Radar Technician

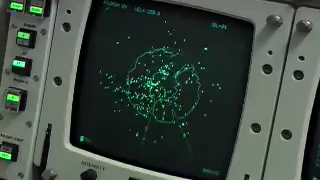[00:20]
and checking them out for the best parameters for use for that day's mission.
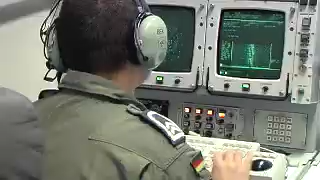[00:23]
Once all this is complete, I will coordinate with the mission crew, the systems controller, to hand over the radar system with the best operational environment available to them for that day.
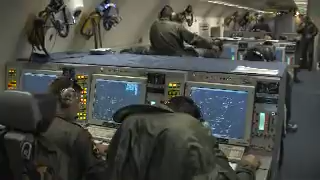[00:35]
After this handover is complete, my job is to monitor the systems in flight and the external environment for
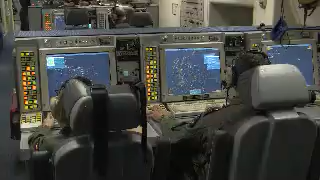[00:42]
any external interference that may degrade the radar. What makes the radar unique is having a look-down capability for low-moving aircraft.
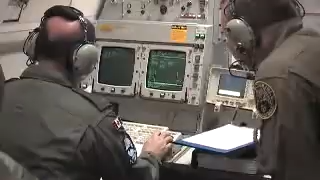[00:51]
My job as a radar technician is essential because the radar is vital for mission accomplishment.